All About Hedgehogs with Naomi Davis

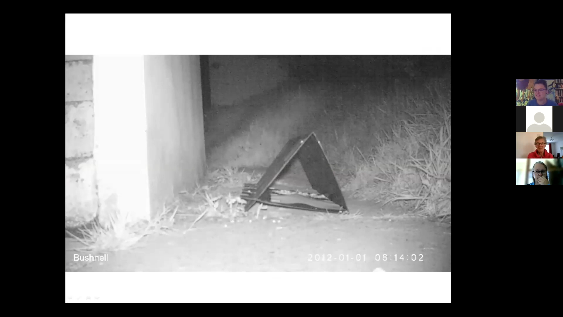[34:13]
And so that's why in the early days, I like to do a mixture of both camera trapping and footprint tunnel surveying, because sometimes the hedgehogs, they just don't want to comply. And then sometimes they do and they upset the neighbors. And this is one of my favorite clips of a hedgehog perturbing one of our local neighborhood cats. But on a So that's what your footprint tunnel should look like with hedgehog in situ. As that hedgehog leaves the tunnel, it's going to leave a nice lot of inky footprints on the paper,